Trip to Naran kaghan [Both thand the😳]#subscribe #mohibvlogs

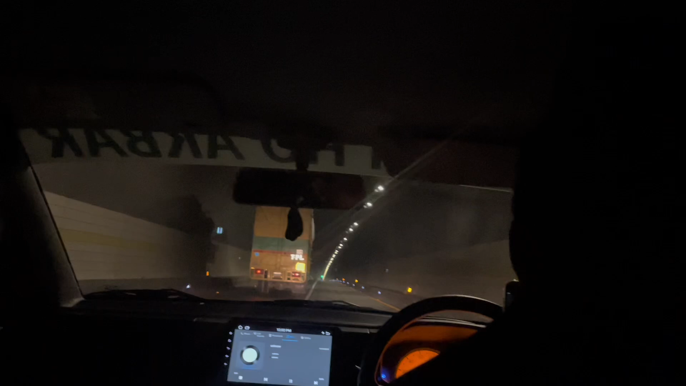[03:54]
ये देखते हैं किधर कितनी, ये तकरीबन 10 किलोमीटर लंबी ये टनल है, ठीक है जी।
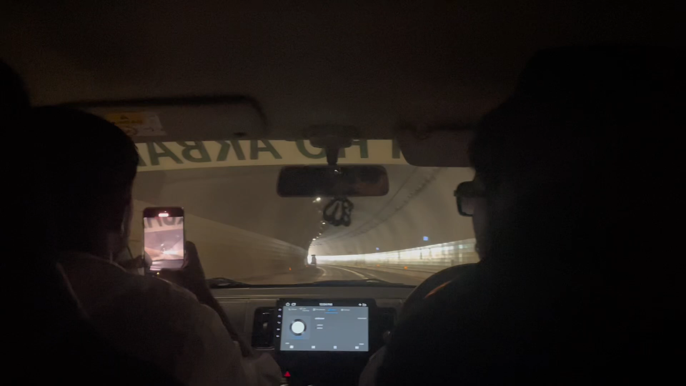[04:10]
ये भी तकरीबन काफ़ी लंबी टनल है, ये भी तो हमारे साथ साथ रहे आगे, छोटी सी थी ये तो वैसे, मगर